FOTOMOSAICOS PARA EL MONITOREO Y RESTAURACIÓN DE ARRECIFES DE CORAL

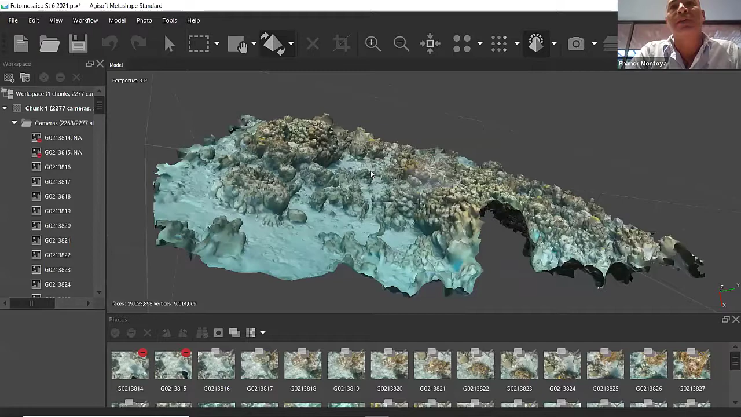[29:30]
como les digo aquí está por aquí se ven los corales estos ramificados ya creciendo antes eran simplemente unos